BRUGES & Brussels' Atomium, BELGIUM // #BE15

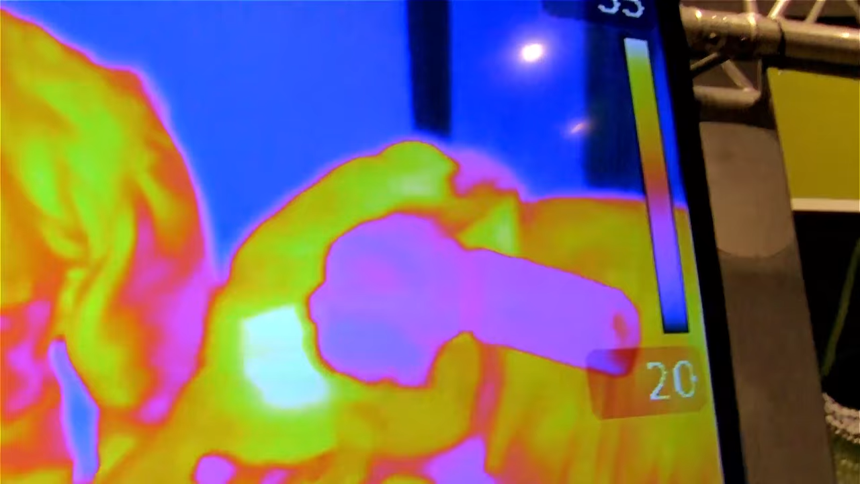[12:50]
This is what it looks like when a snake is looking at you. Hello.